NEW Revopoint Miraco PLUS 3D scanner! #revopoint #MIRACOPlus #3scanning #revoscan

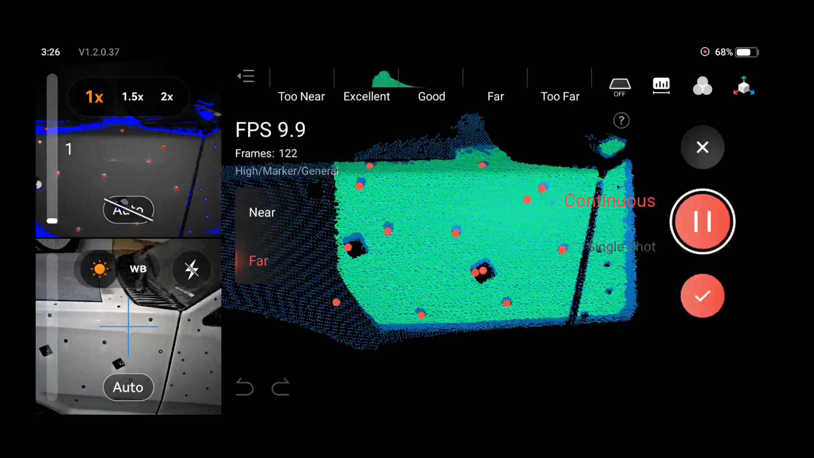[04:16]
The global marker file, in addition to those calibration bars,
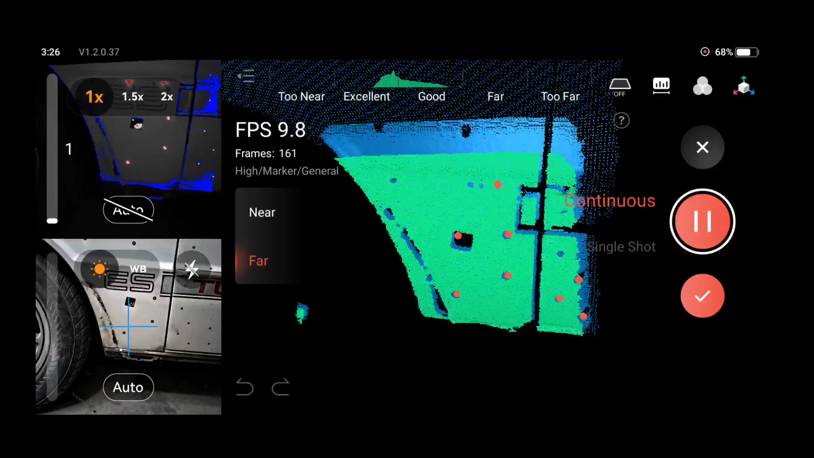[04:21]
is going to give us an accurate representation of our object in 3D by having all those coated targets and those marker dots ready for us when we go to scan our point clouds.
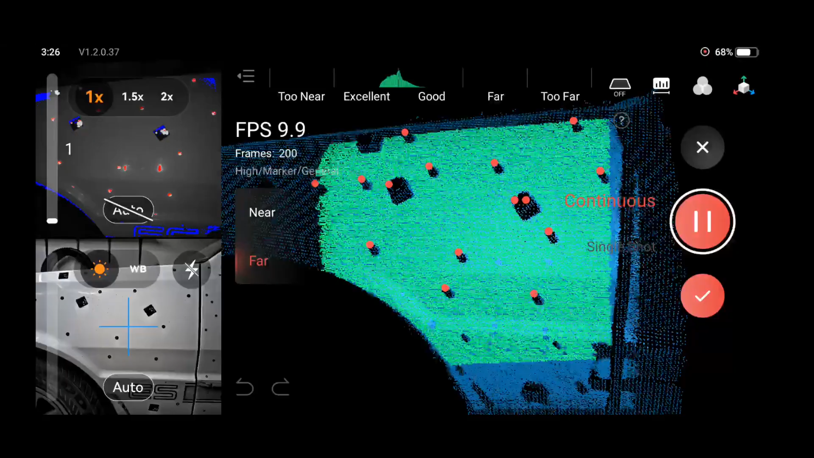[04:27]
Now this process does add a little bit of time to the beginning, but it does allow us to scan larger objects quicker and more accurately.